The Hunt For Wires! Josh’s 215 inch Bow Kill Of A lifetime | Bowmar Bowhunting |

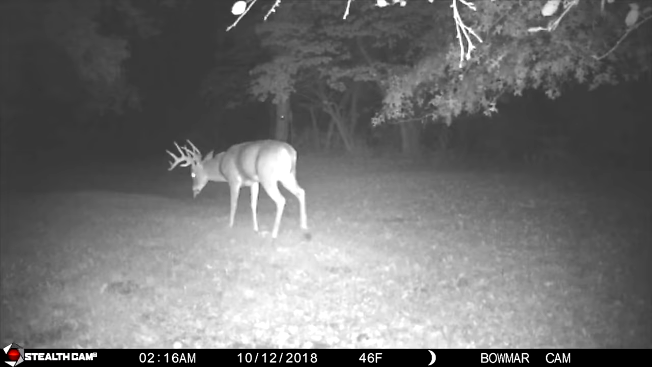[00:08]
This buck has so much character. He's got three drop tines, he's super wide, and man, oh man, that frame.